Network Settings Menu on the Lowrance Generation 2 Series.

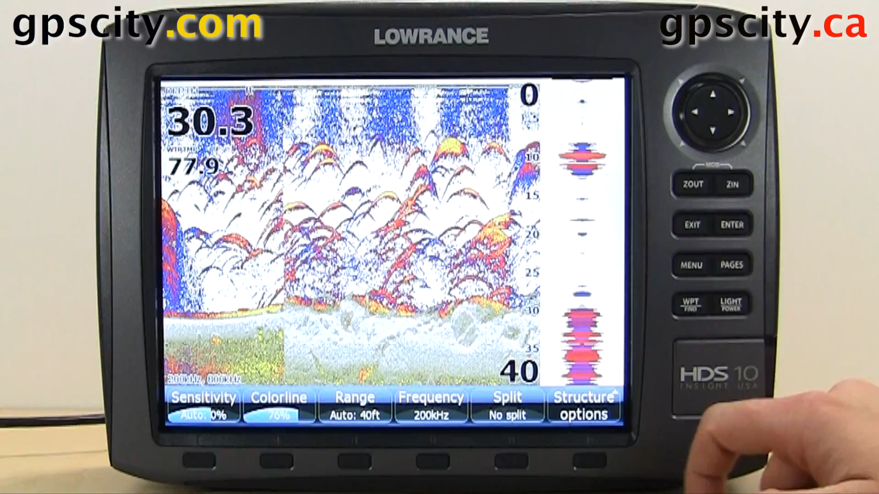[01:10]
We have NMEA 2000. We could go into here and receive a waypoint, send a waypoint to another plotter, and also do a backlight sync. And we have NMEA 0183. We could do similar things, such as receive a waypoint. We could go through serial ports and select which port we're using and what protocol.
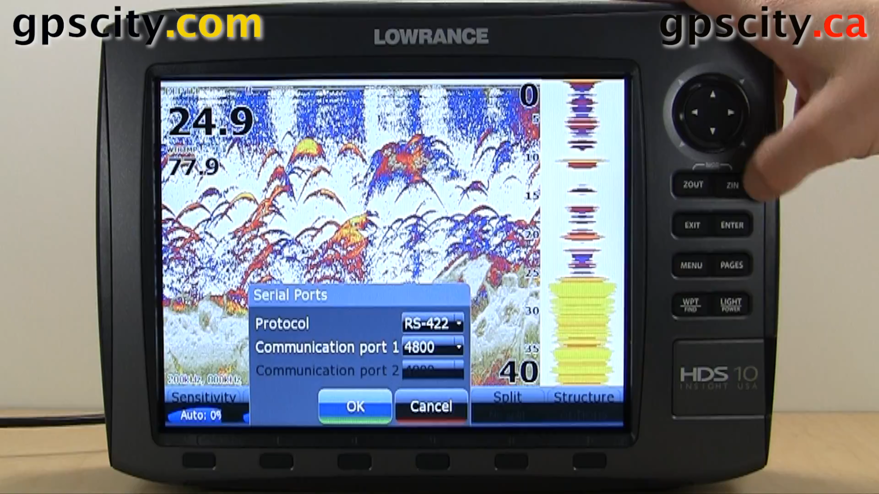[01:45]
The port speed.
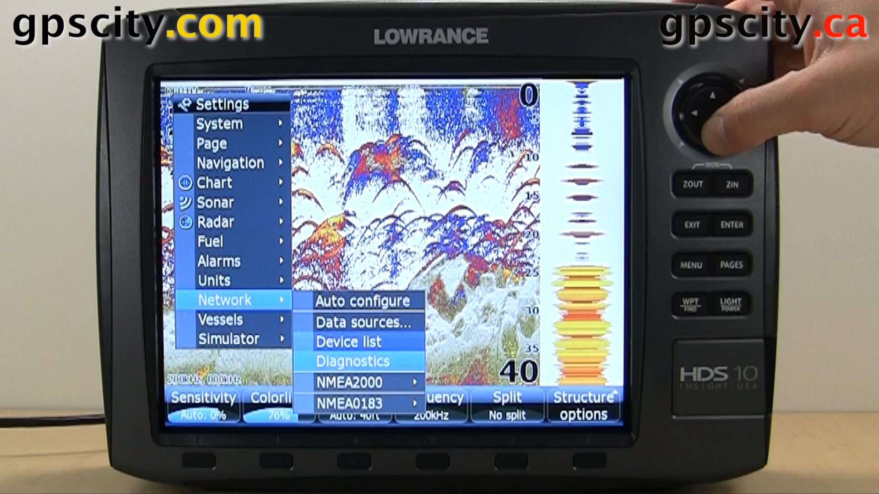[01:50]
We could set it to output here, and then once we set it to output we could select which sentences are transmitted.